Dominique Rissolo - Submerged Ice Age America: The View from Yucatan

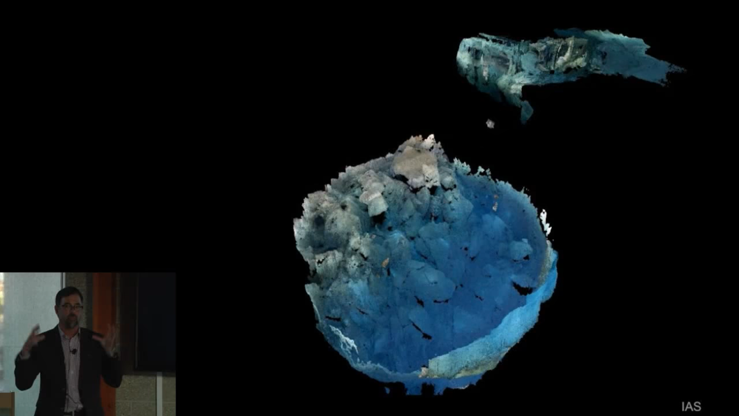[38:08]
So here's the bottom of the pit, right? And it's obviously cut off from the precipice above.
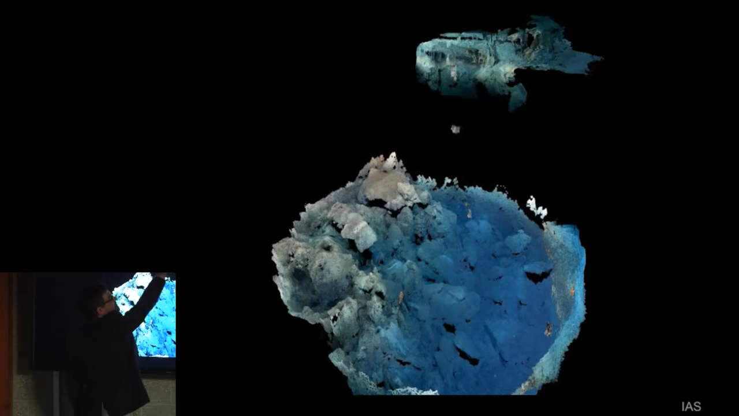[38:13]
This is the path that the divers used to take the photographs used to compute the geometry. You can see we have a lot of blue over here.
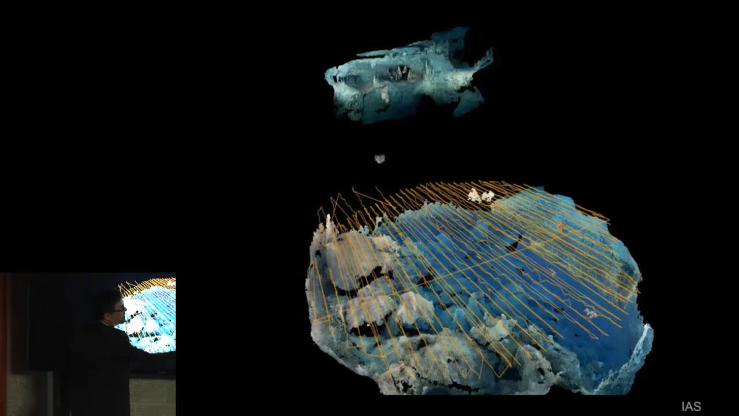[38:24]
Many of you photograph underwater, you know that you need to throw light to get better color. And so we know we need to go deeper over here to get more fidelity, higher resolution.
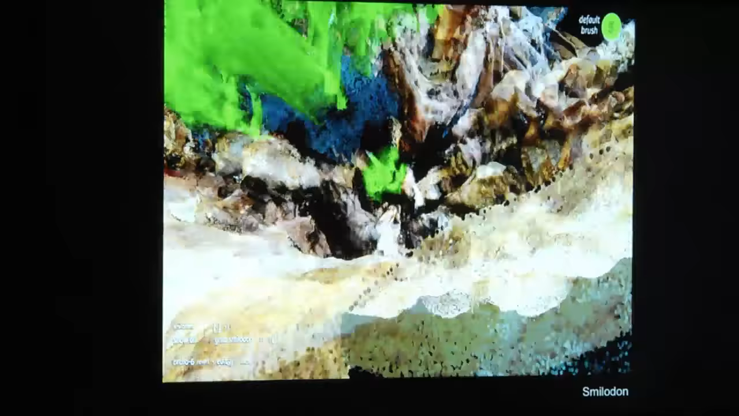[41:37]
We can share that with other individuals. Here we're showing some of the process of cleaning that point cloud up.
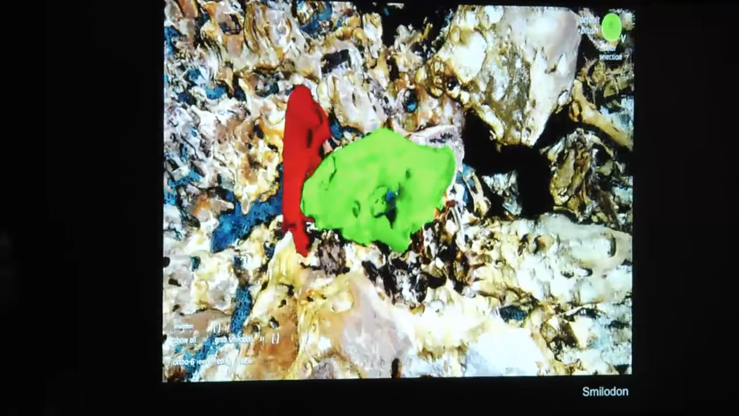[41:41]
And now we're gonna select that Smilodon.